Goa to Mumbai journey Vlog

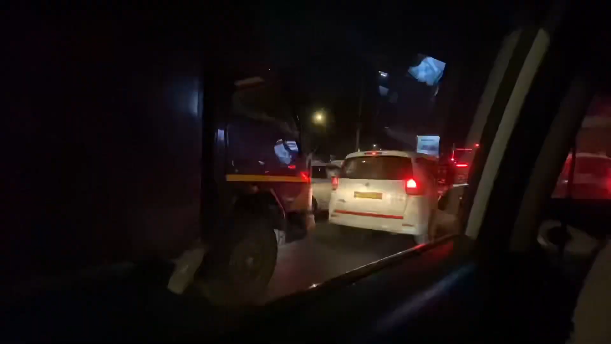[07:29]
मुंबई आते ही ट्रैफिक दिखने लग गया, गोवा में एकदम खाली खाली था, तो मुंबई की पहचान यही है।